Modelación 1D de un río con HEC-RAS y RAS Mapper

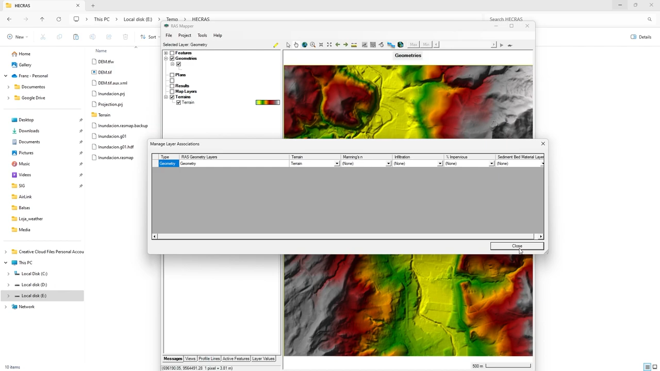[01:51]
muestra que está vinculado al terreno Le damos cerrar Acá hay otras partes que podemos configurar Pero eso lo vamos a ver en el curso Ahora para empezar a dibujar es sumamente sencillo Hacemos clic derecho en Edit Geometry O también encontramos este botón de Edit Geometry Justo en la barra de herramientas Clic Y acá me da diversas opciones Voy a crear un río Entonces hago clic en Flivers Activo Selecciono la capa Y hago clic acá en Add New Features Voy a hacer un zoom Y voy a empezar a dibujar el río Clic, clic
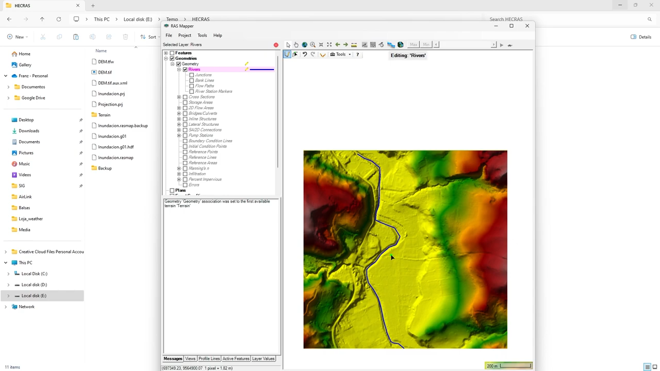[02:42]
Clic Y doble clic para finalizar Le ponemos un nombre En este caso va a ser Principal En Ridge Name puedo ponerle un número En este caso voy a poner río principal 1 Le damos OK Para desplazarse pueden pulsar la tecla mayúculas o Shift Suponiendo que deseo agregar este otro río Voy a hacer de la misma manera Me ubico aguas arriba y voy aguas abajo Hago clic en Add New Feature Empiezo a dibujar Clic Clic Y doble clic en la intersección Aquí es muy importante lo siguiente Le pongo el nombre Sería secundario O puedo ponerle tributario O en sí el nombre del río Ridge Name Le voy a poner tributario
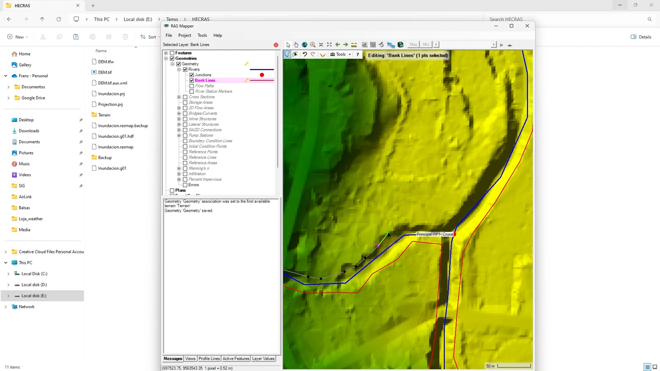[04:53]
Doble clic para finalizar E inicio con la otra Clic Clic Clic Para este ejemplo No estoy siendo muy preciso Para avanzar rápido Y doble clic Para finalizar Ahora voy a dibujar El eje del flujo Que serían Los flow paths
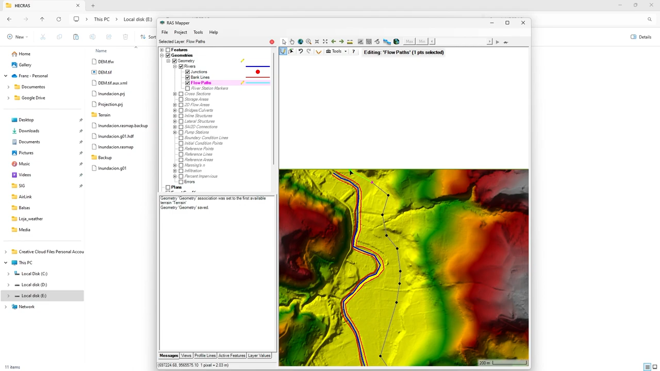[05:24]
No se debe pegar Con los bancos Ni con el cauce principal Hago clic Clic Esto como ejemplo Lo estoy haciendo muy rápido Doble clic Para finalizar Hago lo mismo por acá Clic Clic Aquí no hay problema Puedo finalizar directamente aquí Sin necesidad de culminar Como en los bancos Puedo hacer doble clic acá Y si gusto También podría crear Un flow paths Por acá Aunque no sería muy necesario Doble clic Continúo con el siguiente Aquí continúo Haciéndolo algo rápido Solamente de forma didáctica Recuerden Que no se debe unir No debe chocar Con los bank
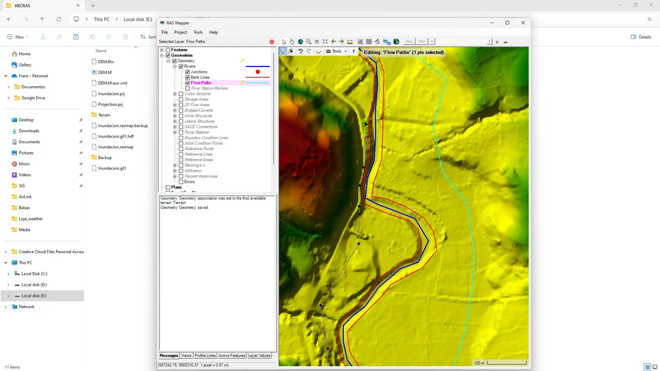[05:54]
lines Ni con el eje Del río principal Doble clic Para finalizar
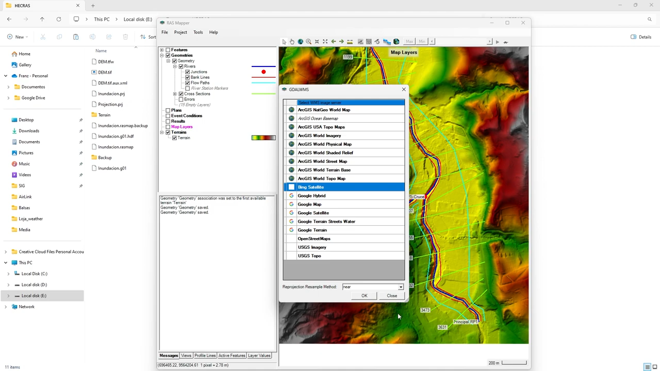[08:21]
doy ok Si la activo Espero que cargue la imagen Y aquí tenemos Y aquí tenemos la imagen satelital Guardo la geometría